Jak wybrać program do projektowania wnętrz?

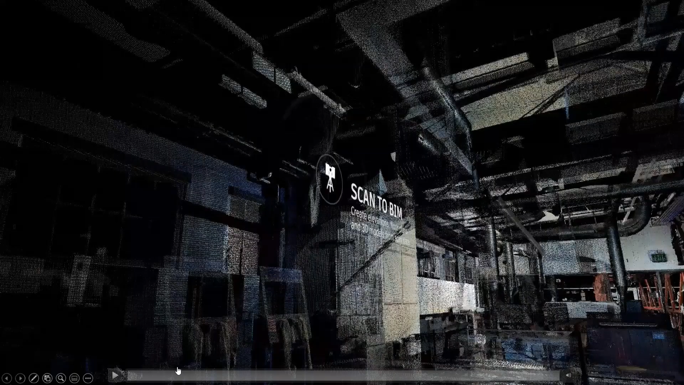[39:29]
No i oczywiście tutaj w sukurs nam przychodzi technologia. W tym przypadku jest to możliwość
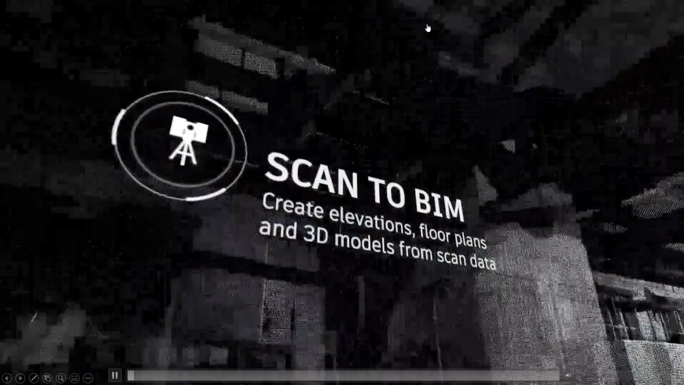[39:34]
inwentaryzacji cyfrowej, czyli przy pomocy takich narzędzi jak skaner trójwymiarowy,
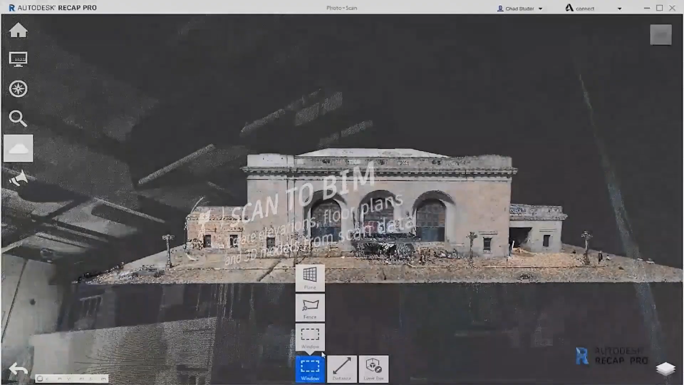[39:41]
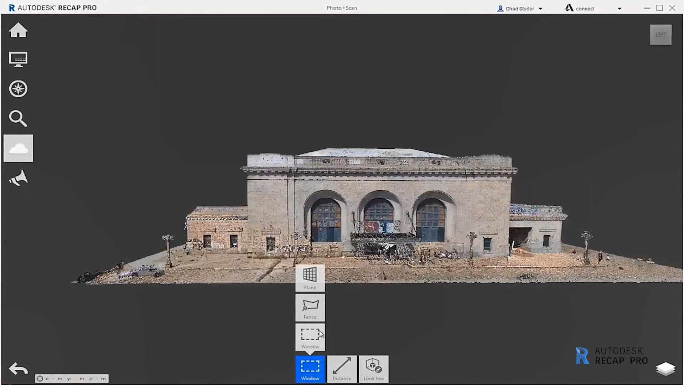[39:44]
skaner laserowy, który w aplikacji,
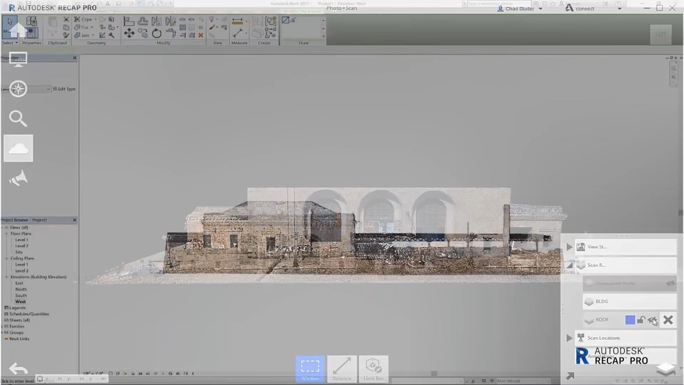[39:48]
która tutaj współpracuje z Revitem, jakim jest Recap, aplikacja nazywa się Recap,
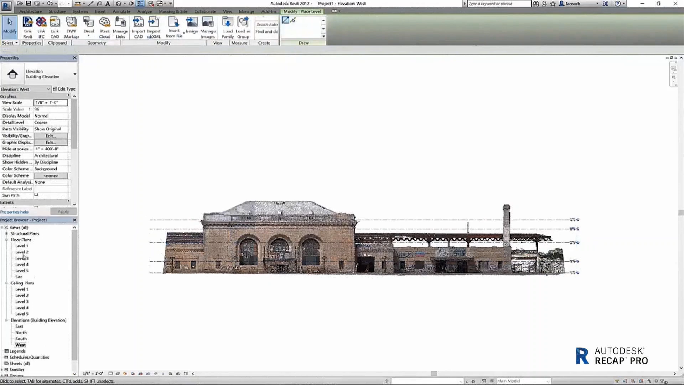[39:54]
służy tylko do takiej edycji tej chmury punktów, a chmura punktów może być wczytana do Revita
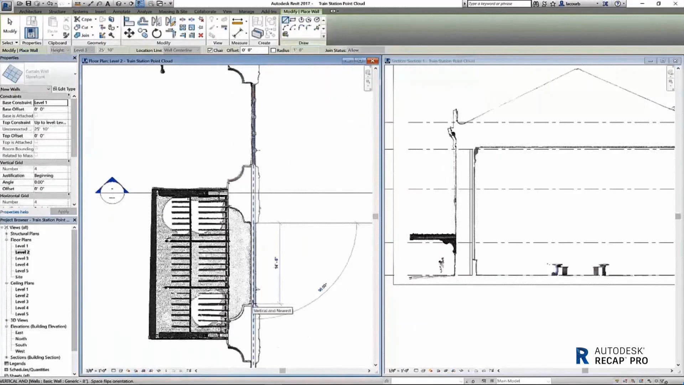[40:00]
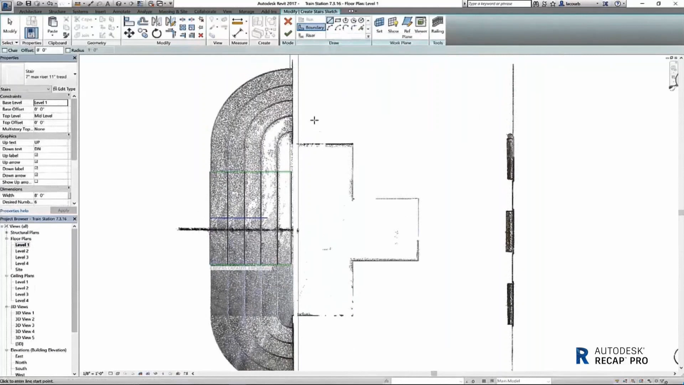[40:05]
i na jej podstawie robimy szalenie dokładną inwentaryzację.
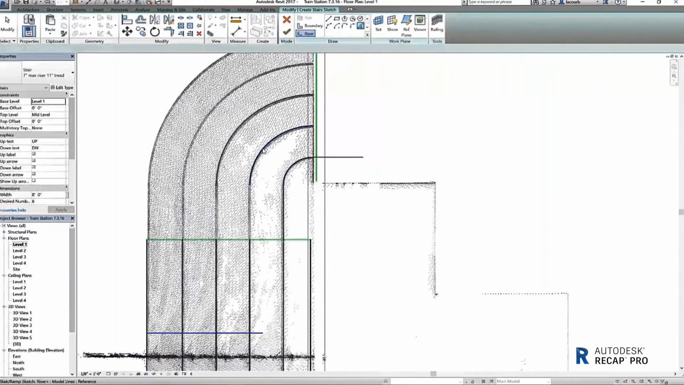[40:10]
Tak, bo ta robimy inwentaryzację na podstawie chmury punktów, która jest w skali 1 do 1, tak?
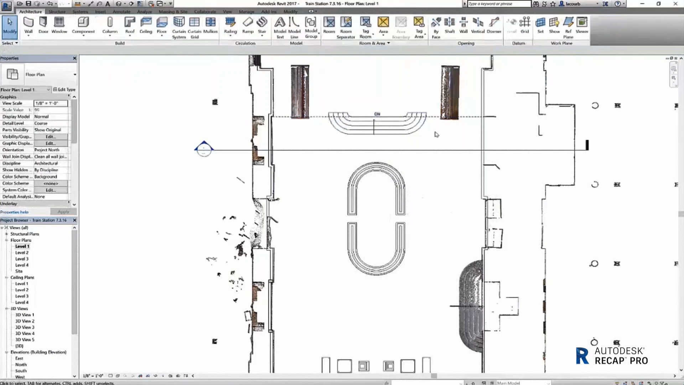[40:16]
Czyli na podstawie bardzo dokładnej rzeczywistości. Tak?